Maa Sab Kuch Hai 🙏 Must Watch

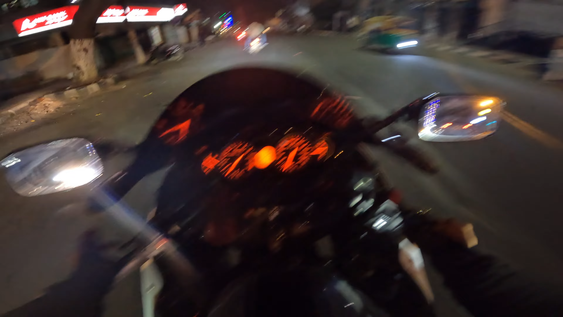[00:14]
सो वी आर गोइंग टूवर्ड्स कैफे रनवे इसे चिल मारने के लिए. आजकल तो दिन में प्लान बनता नहीं है बॉस, जो आजकल प्लान बनता है रात को ही प्लान बनता है. तो आज सोचे कि चलो चलते हैं, मौज करते हैं, मज़े करते हैं. नाइट राइड भी हो जाएगा और एक रीज़न भी मिल जाएगा राइड करने का. Backfire.
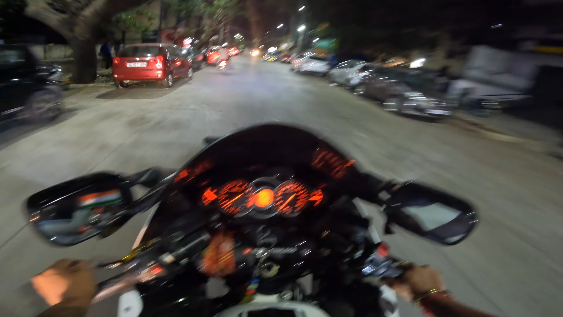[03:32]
तो हाईवे में आ चुके हम लोग और हम जा रहे हैं.
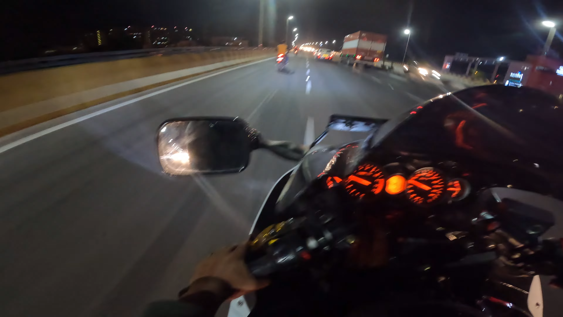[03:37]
अरे बाप रे, हम बहुत आगे आ गए, इनको आने दो.
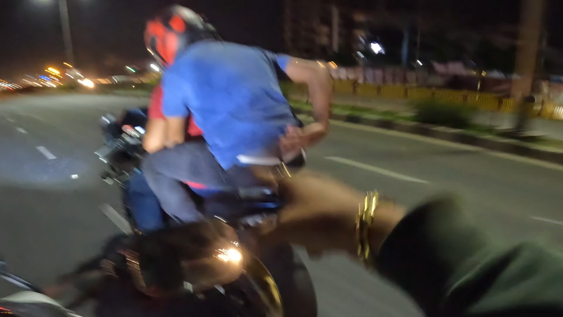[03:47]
तो ये है सोमे का चड्डी वो है जो अभी बंद कर दिया उसने दुकान को. हाय सोमे, हाउ आर यू? तो पीछे है दर्शन एंड मोइन.
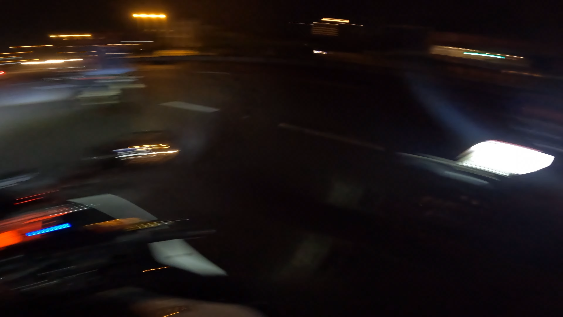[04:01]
क्या हाल चाल है भाई साहब? व्हाट्स अप ब्रो?
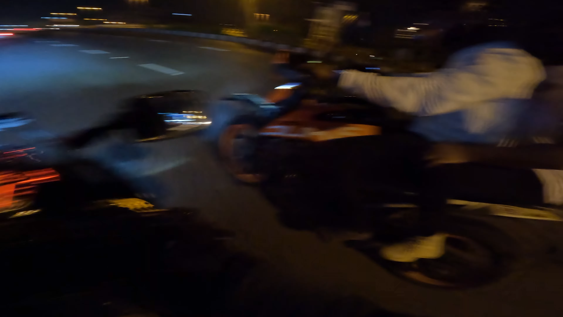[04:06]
व्लॉग नहीं कर रही तुम्हें? व्लॉग नहीं कर रही तुम्हें? करो भी व्लॉग. हाँ पकड़ गो व्लॉग. सो ये है रिकी, रिकी का भाई द आर्ची बॉय.